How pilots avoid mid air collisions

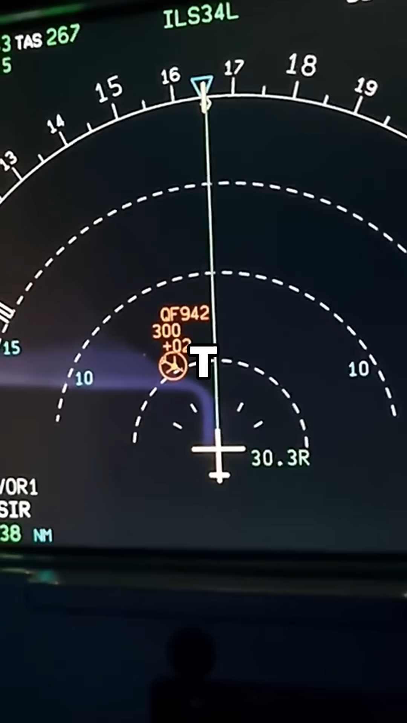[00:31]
If two planes get too close, TCAS issues automatic advisories,